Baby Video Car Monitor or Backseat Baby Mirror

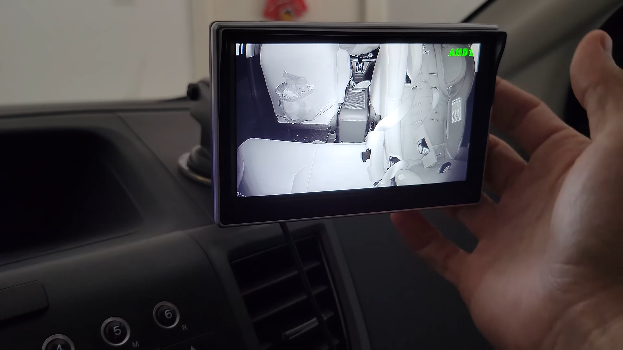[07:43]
There are three buttons where you can select things on the back of the monitor. The center one is where you can do some selection brightness. And you can go up and down with the other two buttons.
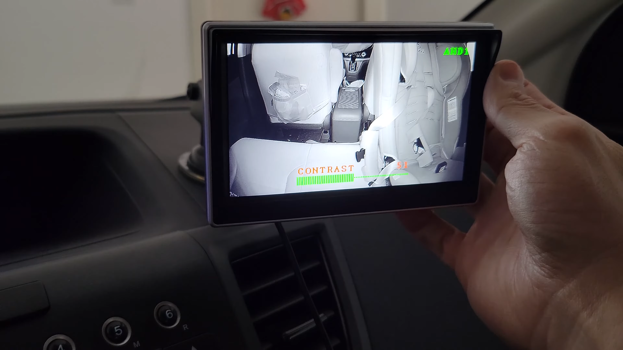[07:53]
And there are a bunch of other stuff that you can mess around with. I found that the default setting is pretty good already. So I have no issue whatsoever.
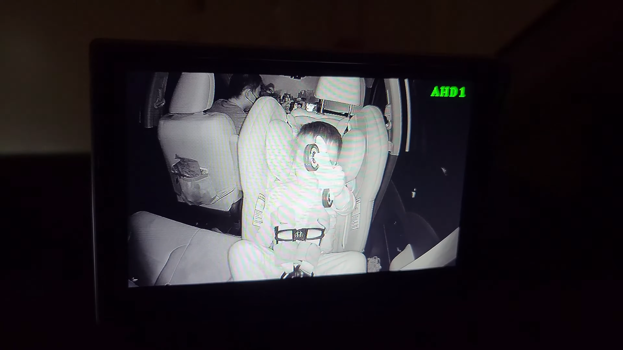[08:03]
So in conclusion, I really do recommend this type of camera. For the car mirror that I initially have. That costs, you can get one from anywhere from $16 to $30 some hundred dollars.